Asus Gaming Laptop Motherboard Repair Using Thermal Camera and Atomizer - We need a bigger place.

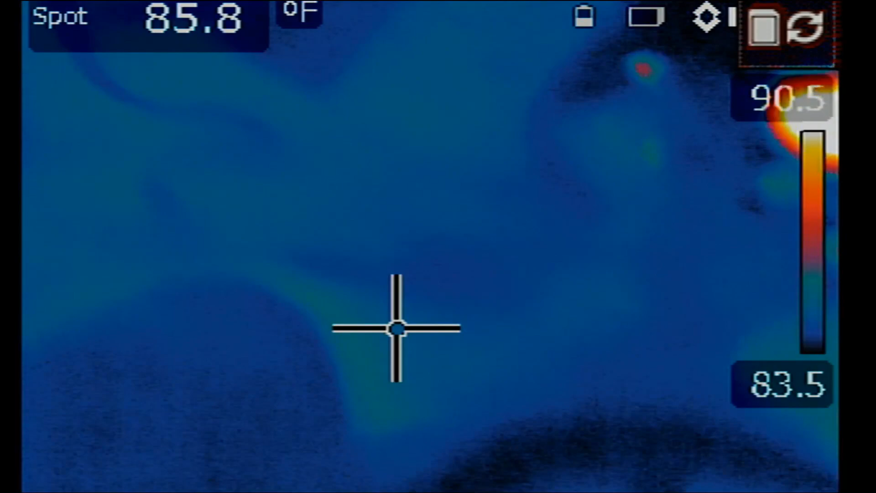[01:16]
On screen: spot 85.8°F
We are injecting 1.3 volts. And we have 2.2 amps being drawn.
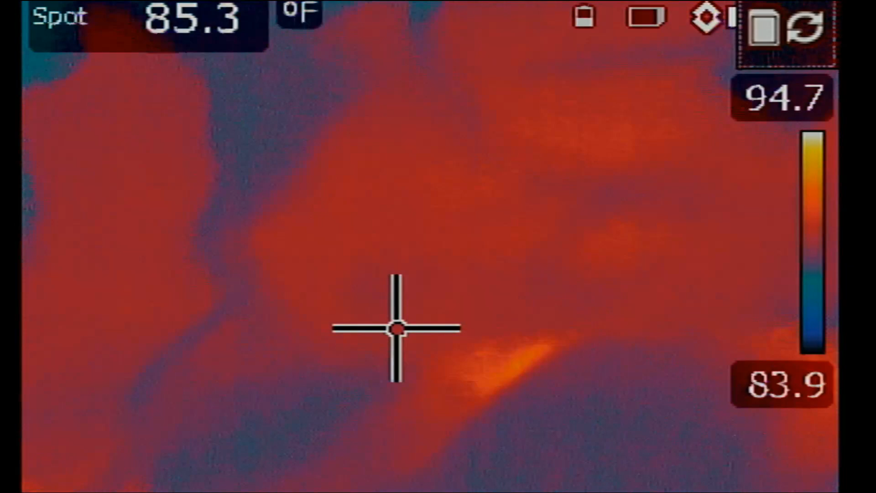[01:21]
On screen: spot 85.3°F
By our short injection tool.
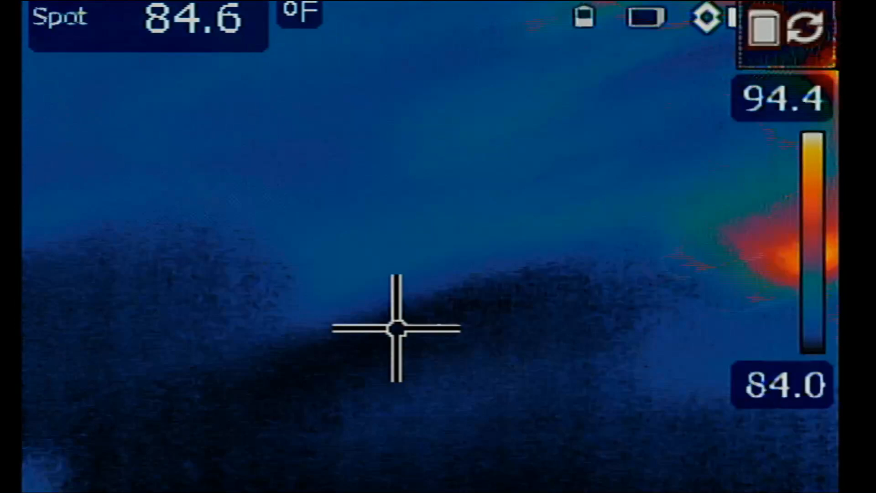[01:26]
On screen: spot 84.6°F
Okay, I do not see anything obvious on this side of the board. Let's inject voltage and flip the board.
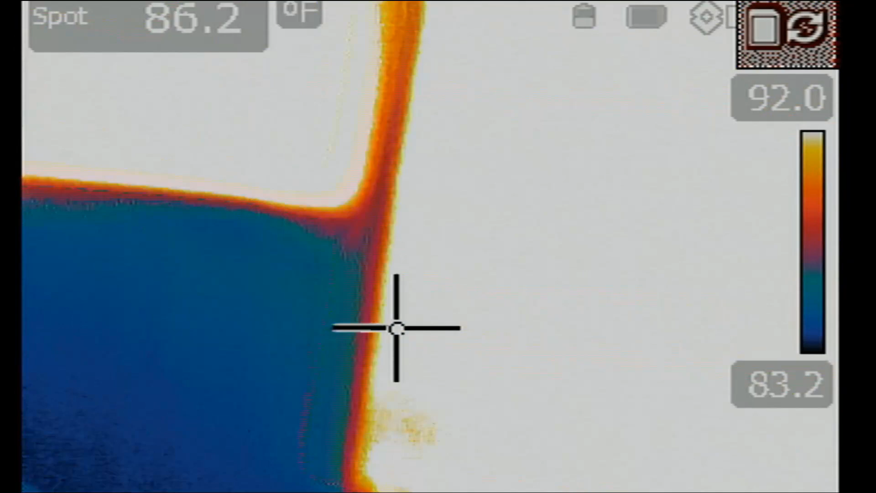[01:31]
On screen: spot 86.2°F
And look at the front of the board. Nothing obvious at the CPU area.
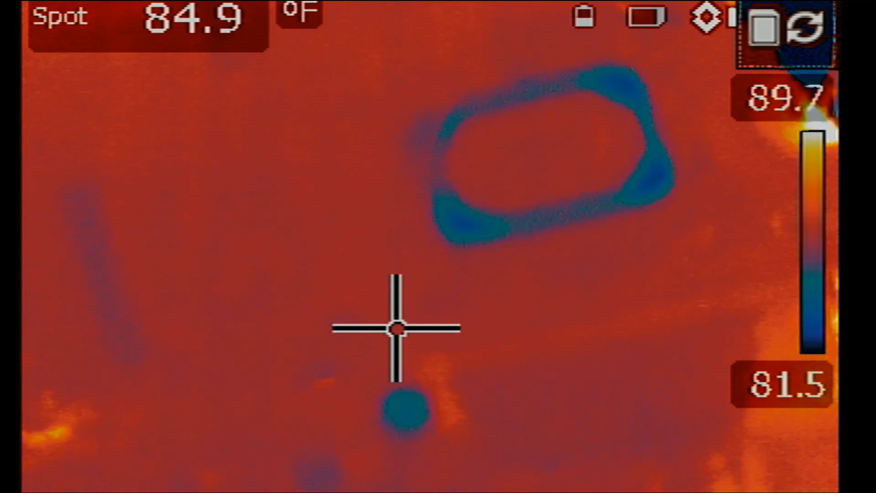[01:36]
On screen: spot 84.9°F
Nothing obvious at the GPU area. But I do see something hot.
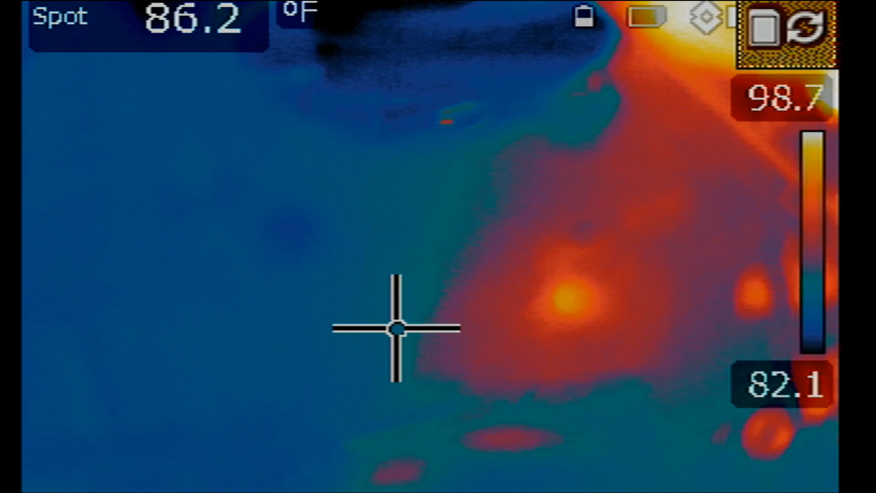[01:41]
On screen: spot 86.2°F
Right over here. Right over here.
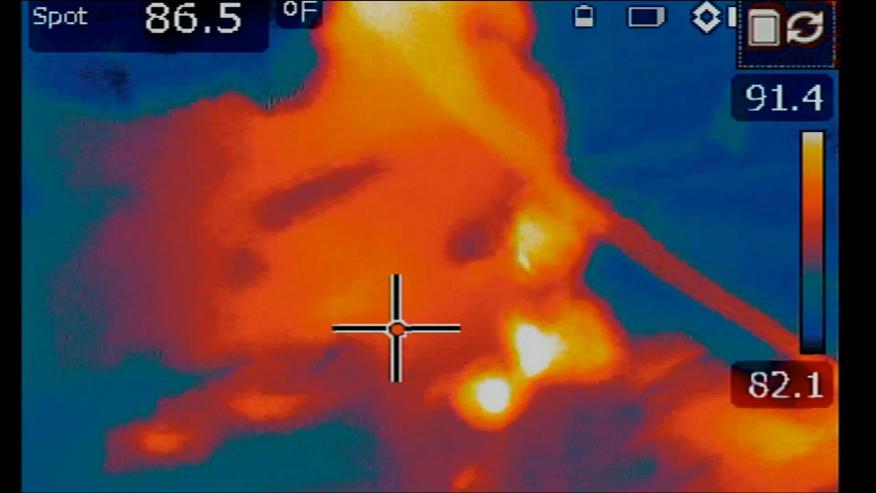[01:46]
On screen: spot 86.5°F
Let's inject voltage one more time. And focus our camera.
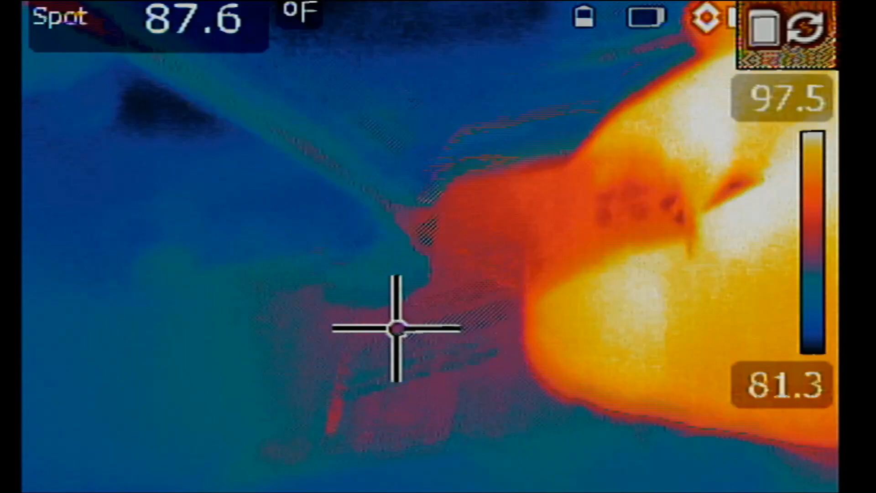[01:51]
On screen: spot 87.6°F
See it?
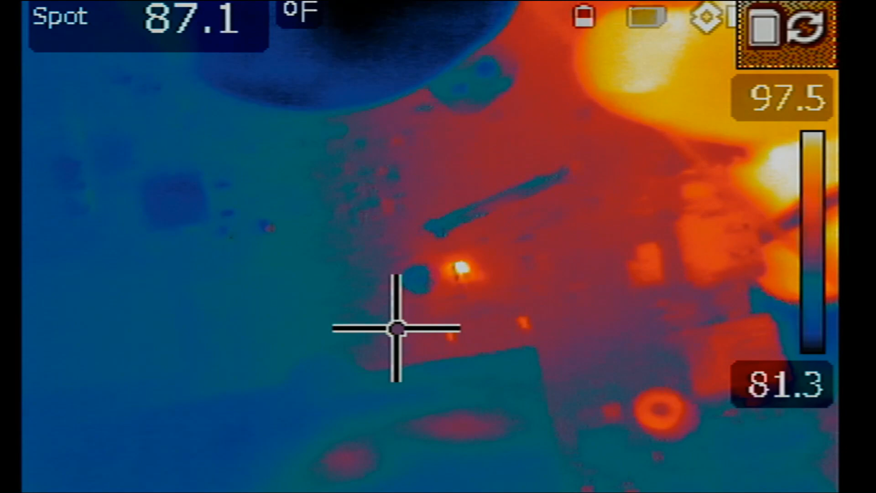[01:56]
On screen: spot 87.1°F
Right there. Right there. Right over here.